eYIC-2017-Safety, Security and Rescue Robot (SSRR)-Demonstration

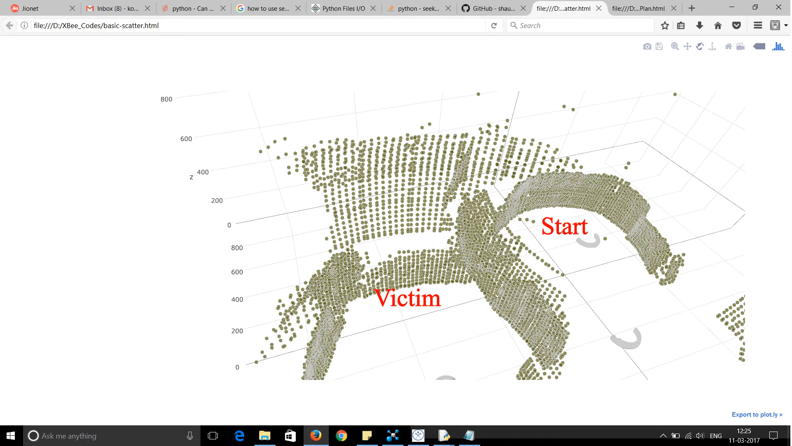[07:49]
deflects the ultrasonic waves and thus we get a set of lines instead of a point to pinpoint the object